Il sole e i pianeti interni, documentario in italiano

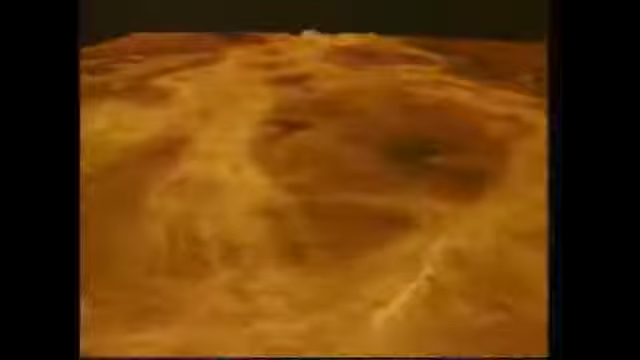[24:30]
in queste elaborazioni a computer le alture sono volutamente esagerate e i colori sono solo ipotizzati ma per il resto la ricostruzione è accurata